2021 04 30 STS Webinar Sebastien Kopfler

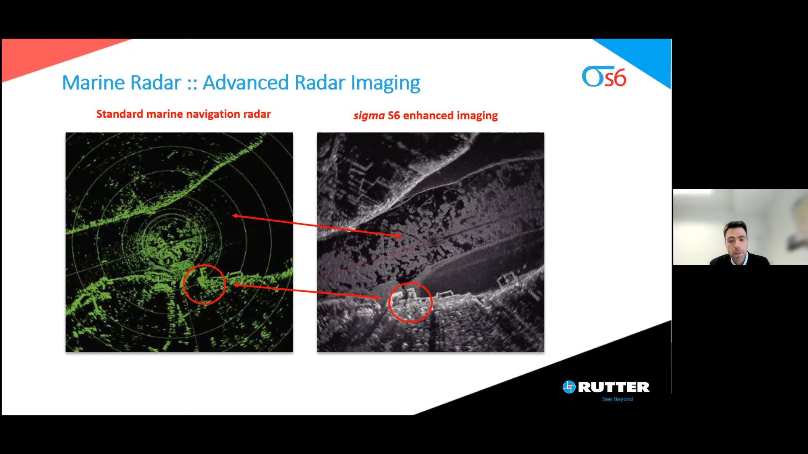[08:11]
but also by the different processing that we apply, image processing, that give better visibility and more detail on the Sigma S6 image. Another example of the advanced radar imaging is what we get with the scan averaging and spatial processing. On the left side, this is the standard Sigma S6 radar capture and processed. And on the right side, you have a Sigma S6 enhanced imaging processed with different processing, including the scan and averaging.
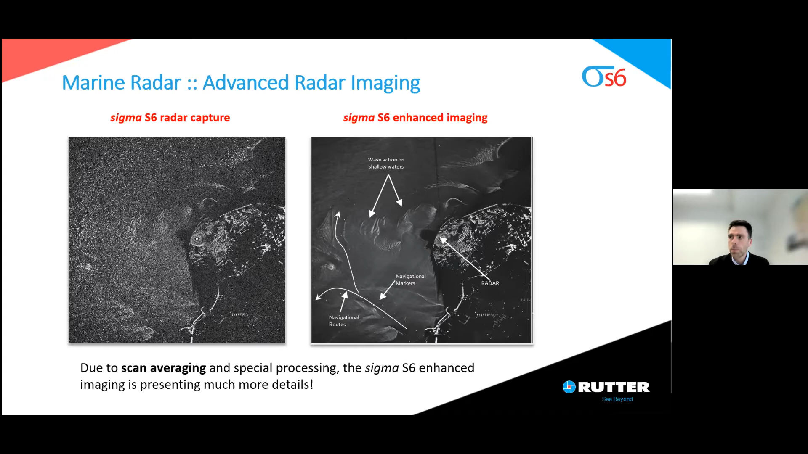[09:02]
And you can see here the detail, what you can see wave action, you can see navigational markers. And we also highlight the position of the radar just for information. Now I will go quickly through the different products,
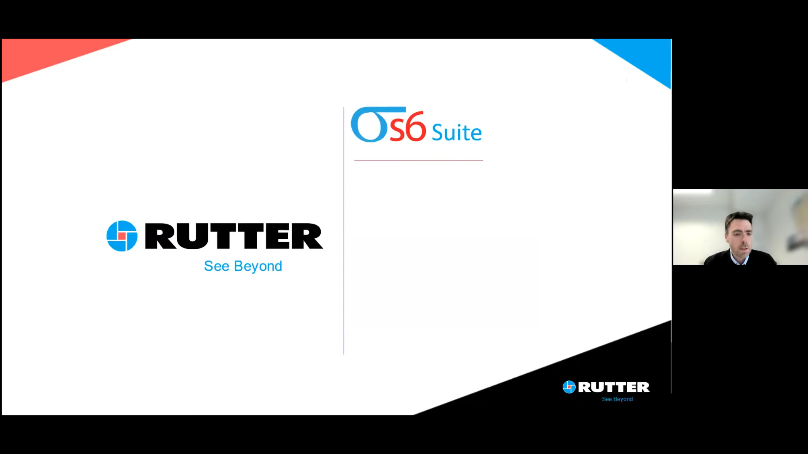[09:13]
just say a few words about the different product of the Sigma S6 suite that Rutter proposed. The first product is the ICE Navigator. The ICE Navigator differentiates between all kind of ICE events, open water, also ice band, open water leads in ice field,
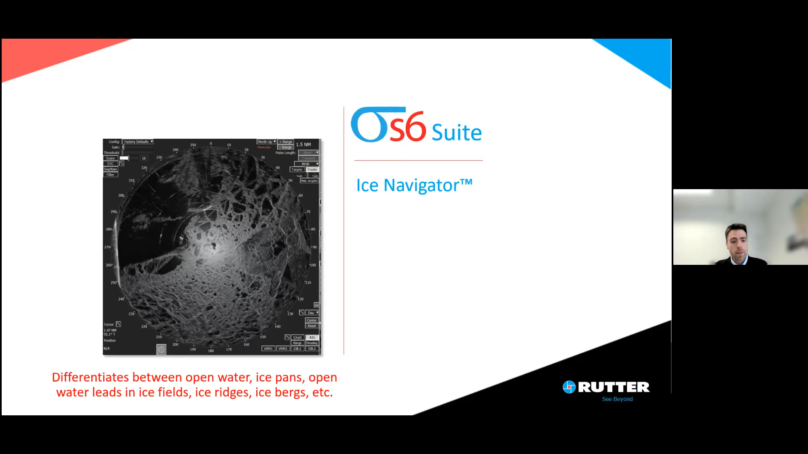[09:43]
ice ridge, iceberg, all kind of information, including also iceberg impact ice and ice ridge and all those all the ice events can be detected and tracked by the ICE Navigator. The second product is oil spill detection, which is a real-time automatic detection, tracking, and outlining of of surface oil slick.
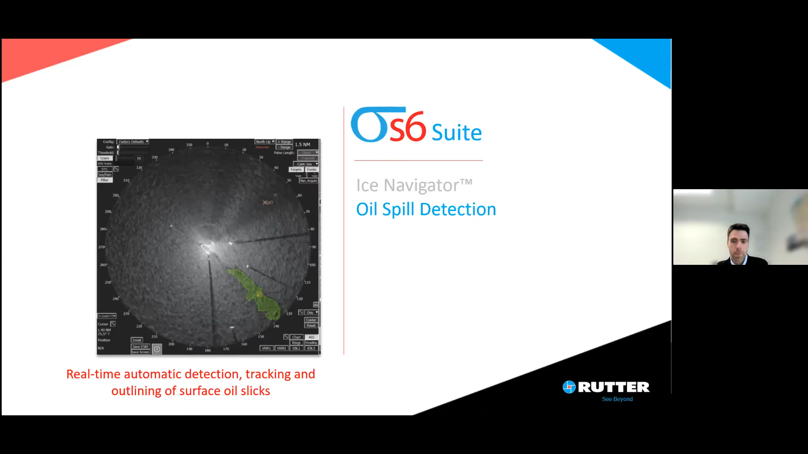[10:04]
The third product is the product that is the main topic of this presentation, so I will go later in the detail, is automatic detection of tracking multiple small,
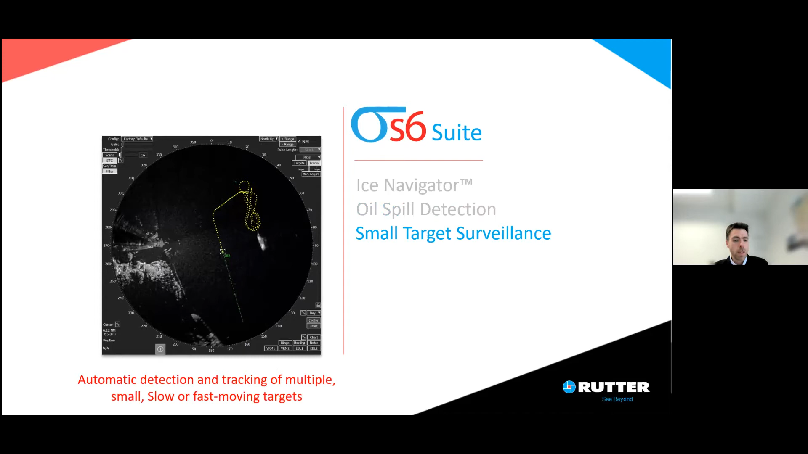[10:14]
slow, and fast moving targets. The next product is VAMOS tool, that stands for Wave and Monitoring Surface System. This is a real-time determination of significant wave parameter. We measure significant wave height, wave length, wave period, wave direction, and also surface current.
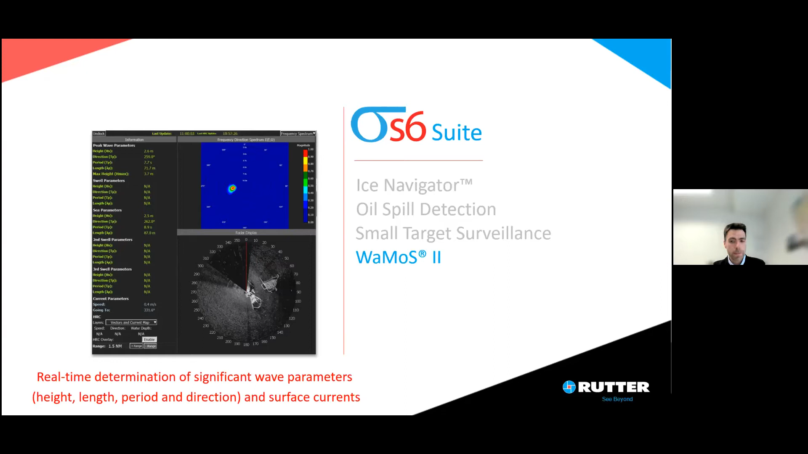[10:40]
The next one is current monitor, which is also real-time determination, but this of high-resolution surface current,
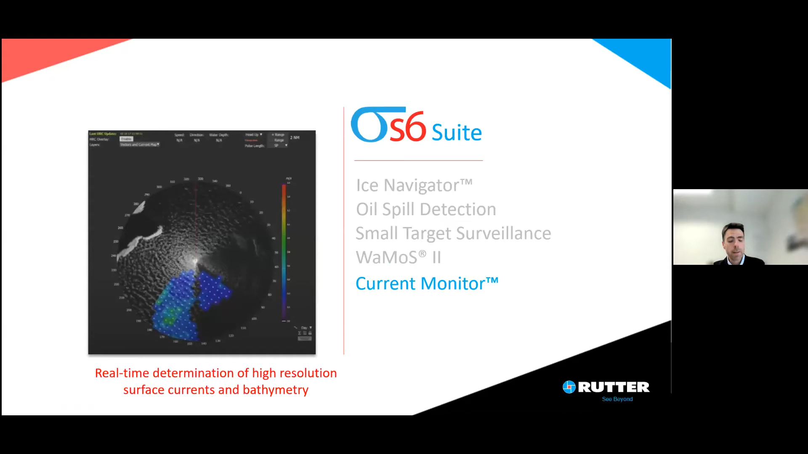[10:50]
and we are able to measure the bathymetry in shallow water. The two latest products that came in the suite are Wave Vision, that was released 1 year ago, which is a real-time deterministic wave detection. With Wave Vision, we can detect and give advance warning of large and anomalous wave in the vessel's vicinity.
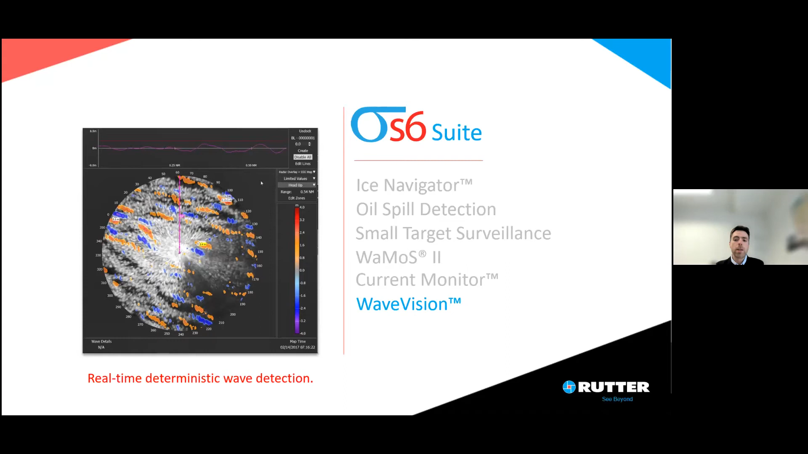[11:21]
We can also identify quiet period to conduct operation safely. And the last product that we released this year is Wave Signal,
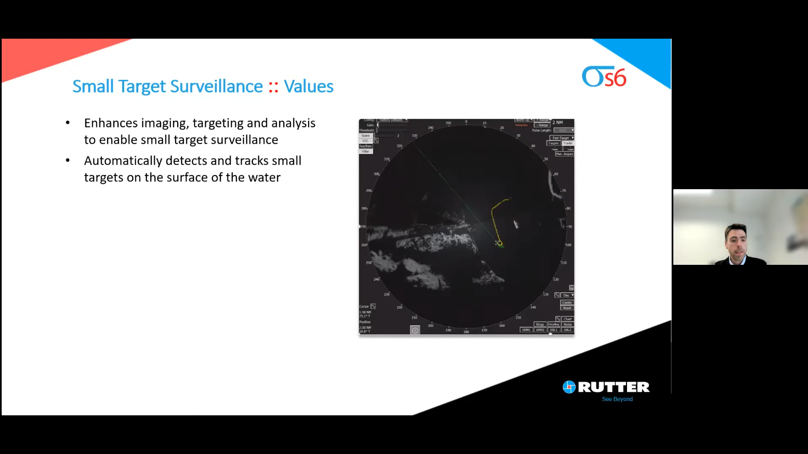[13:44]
So this is enhanced imaging, targeting, and analysis to enable small target surveillance. STS automatically detect and track small targets on the surface on the water. It can be interfaced with camera, infrared camera,
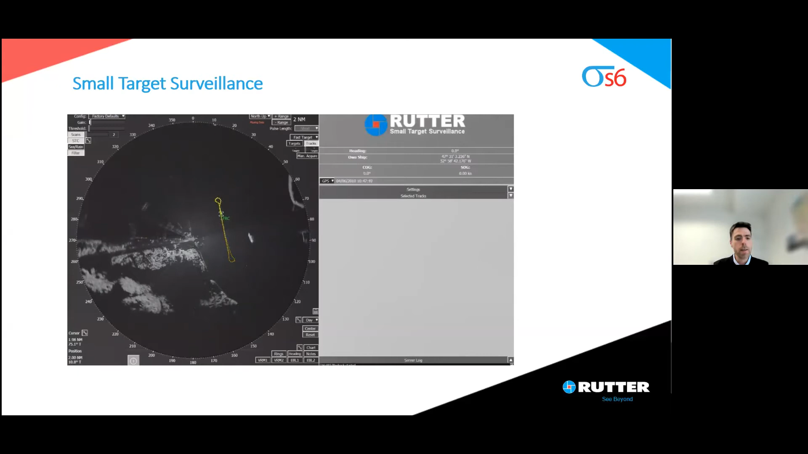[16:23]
and also represents has given an idea of the speed of this vessel. So that was just a short video to give you an idea. Just for your information, this video is accelerated for the purpose of this presentation.